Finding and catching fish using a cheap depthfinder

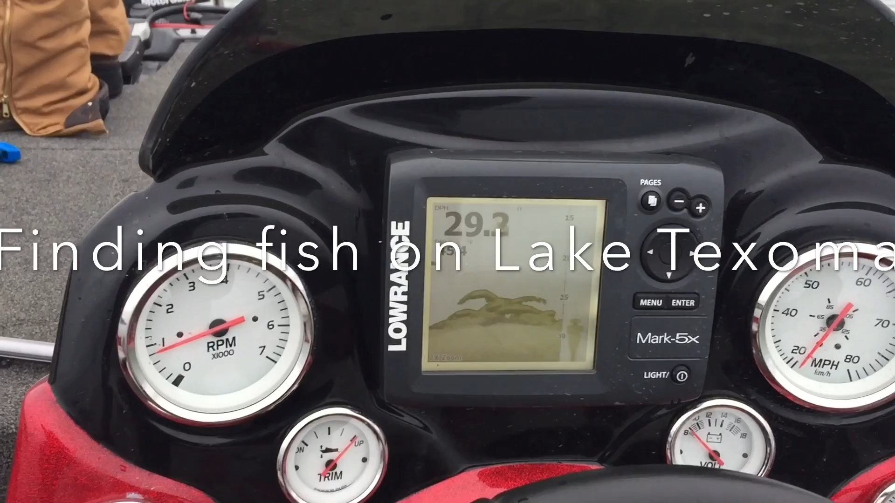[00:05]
So we're catching sand bass on Lake Texoma or striper and here's how we're doing it just finding them on the depth finder here's what they look like down